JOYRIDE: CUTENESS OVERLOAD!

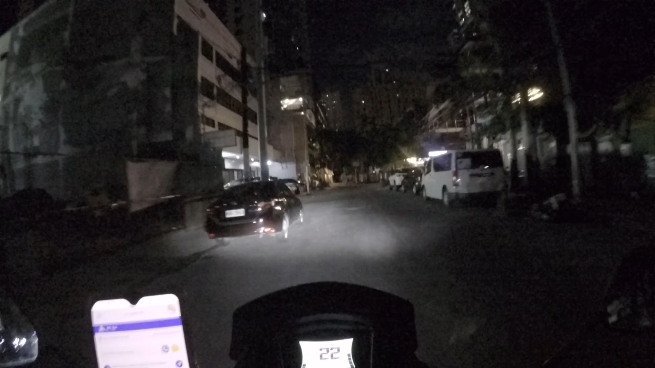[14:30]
Anyway, let's go. Punta tayo sa kasunod na booking.
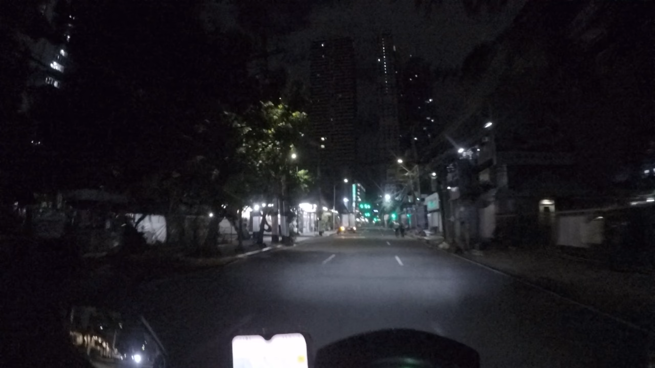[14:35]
Hanap na tayo ng pauwi. So ayun guys, nakikita nyo ba yung hangin? Uulan na mga idolo, putik.
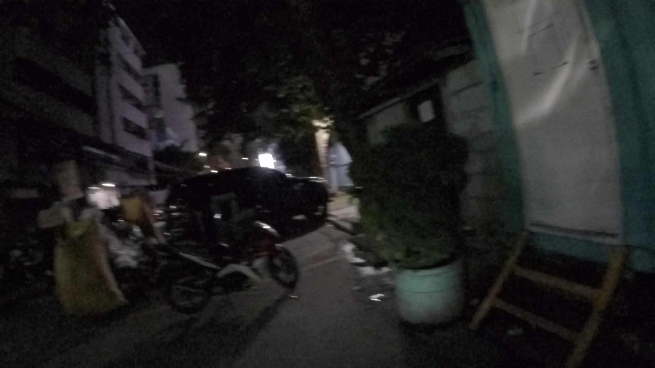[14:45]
Time check, it's 2 AM, 2:15 AM to be exact. Nandito pa rin tayo sa Malate. Nagabang tayo.